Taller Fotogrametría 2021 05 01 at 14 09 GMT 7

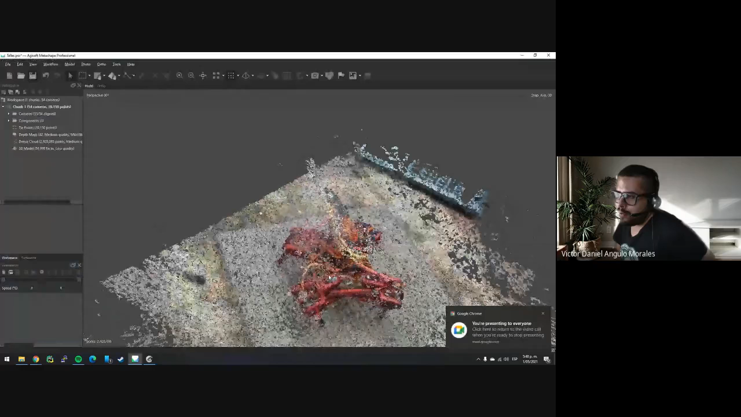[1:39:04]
o menos rápido necesitan al menos una gpu este equipo que yo tengo es más o menos no ya es viejito
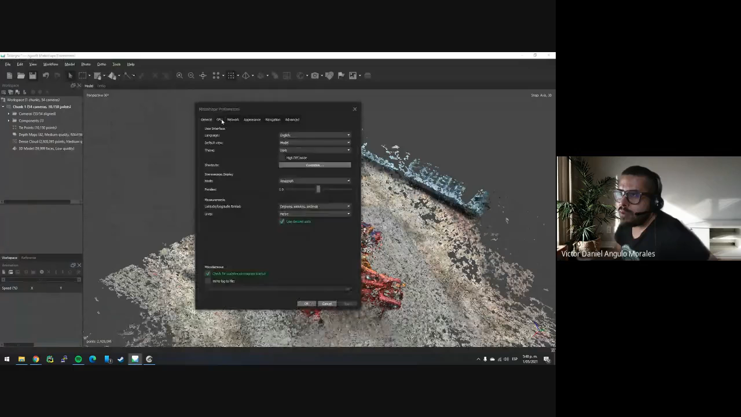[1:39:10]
y tengo una gpu una gtx 750 ti
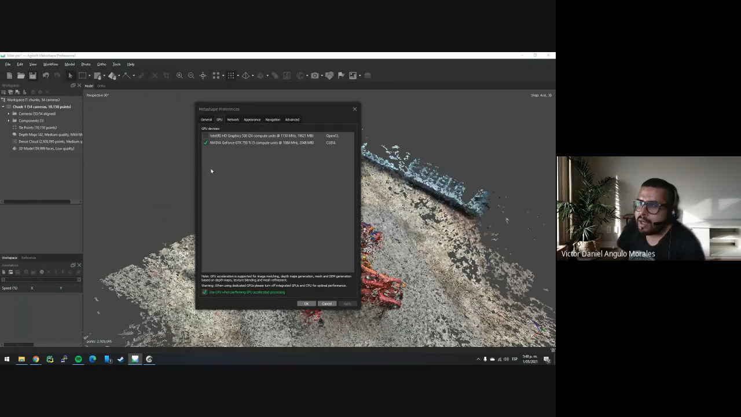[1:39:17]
y aquí ustedes hacen que el proceso con gpu si procesan solo con cpu eso se demora casi unas 4 veces el software está optimizado casi todos
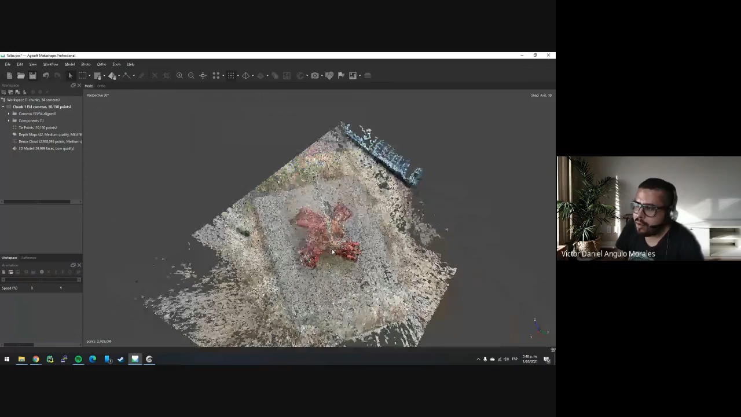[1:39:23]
para trabajar con gpu y con núcleos cuda
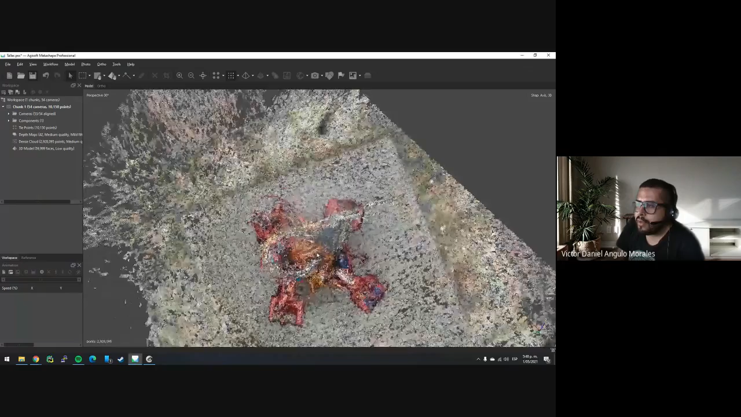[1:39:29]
entonces casi todos están optimizados para trabajar con núcleos cuda
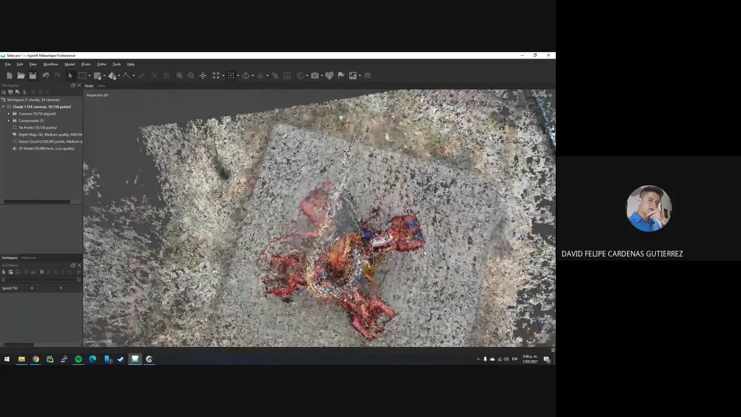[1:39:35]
y una pregunta digamos tan pronto no finaliza bueno lo simula y lo deja como más a mayor imagen como el
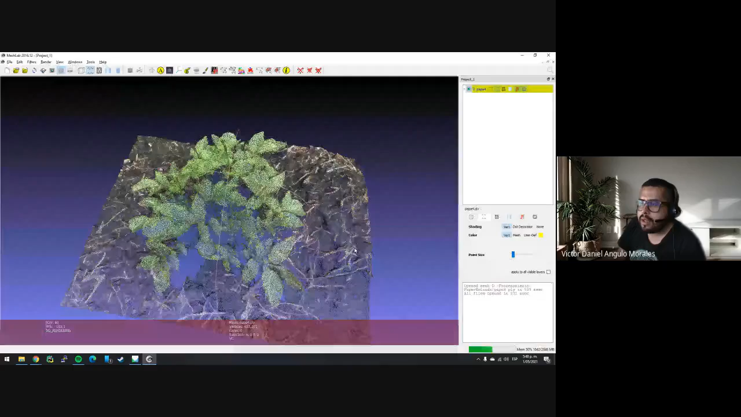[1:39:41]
de las papas ese en vista superior que no lo podría solicitar como así sí pero el de las papas es que se veían más definidos sí perfecto uno puede o sea hay opción alguna que no pueda determinar como ciertas condiciones o sea digamos
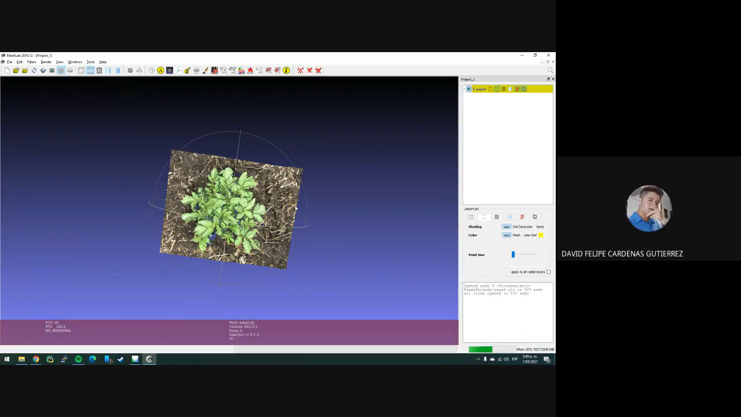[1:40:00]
dimensiones sí eso es el objetivo imagínense que eso es el objetivo eso es de las cosas que yo hago imagínense que esto tiene cuando ustedes colocan los puntos
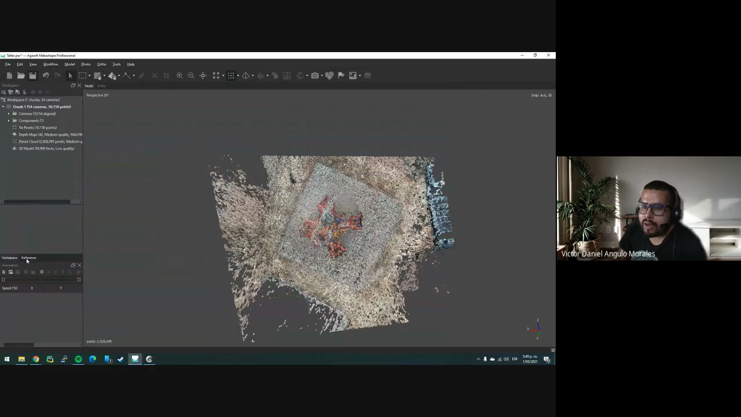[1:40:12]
aquí hay algo que se llama referencia digamos con unas imágenes como del celular ustedes no tienen referencia menos que le coloquen geoetiquetado
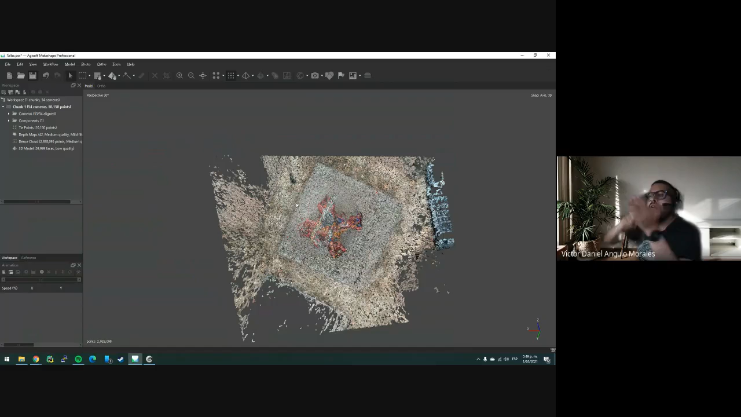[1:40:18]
y hagan afuera en el patio de su casa pero igual sigue siendo muy malo el geoetiquetado el celular pero en general muchachos ustedes pueden colocar acá reglitas digamos yo coloco acá una regla
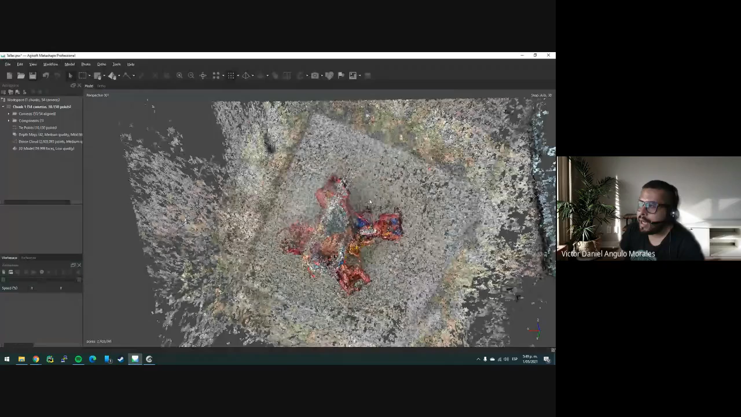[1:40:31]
en el que mandó Nicolás esa regla me permite a mí colocar referencias esa referencia hace que yo tenga valores ya en metros de cada puntico en un espacio sí
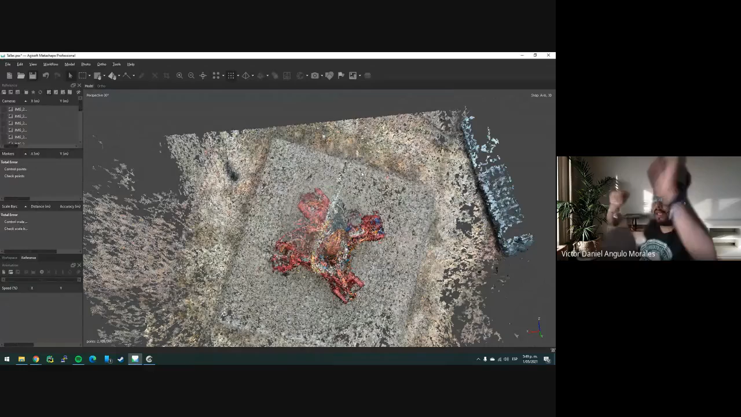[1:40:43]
eso que pasa muchachos que cuando yo ya llego acá digamos a la papa yo ya tengo que la distancia entre dos puntos es una medida cada puntico si ustedes ven este archivo de 600 mil datos cada
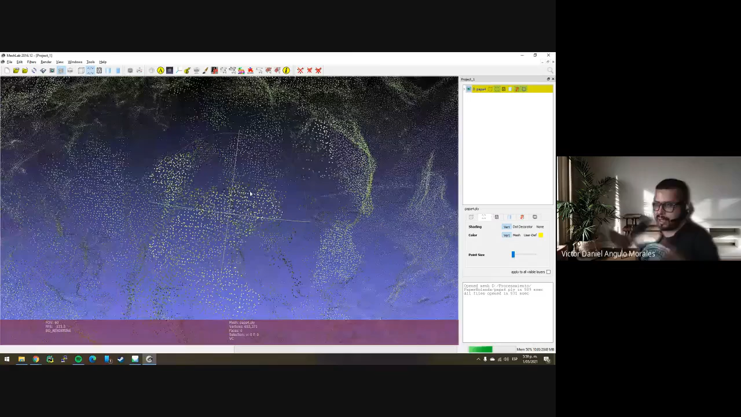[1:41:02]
punto es una ubicación es así xyz es una matriz xyz después vienen los colores rgb y después vienen las normales que es hacia donde estaba el punto más o menos eso es otro tema pero en esos seis datos yo tengo posición en x posición en y posición en z y posiciones en los colores
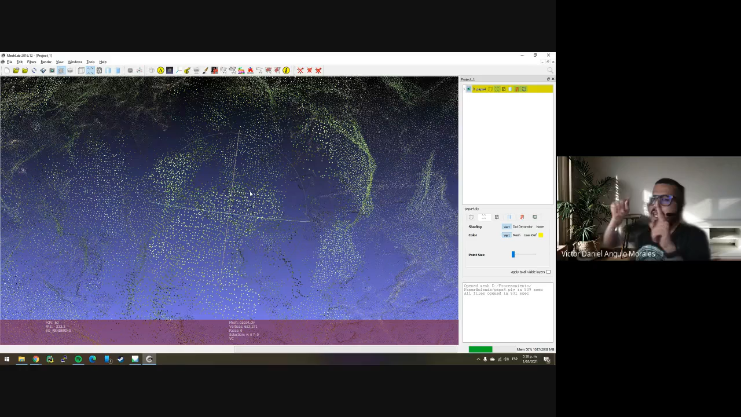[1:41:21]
imagínense que si yo ya tengo una distancia física yo puedo tener acá una regla bueno estos están georreferenciados pero si ustedes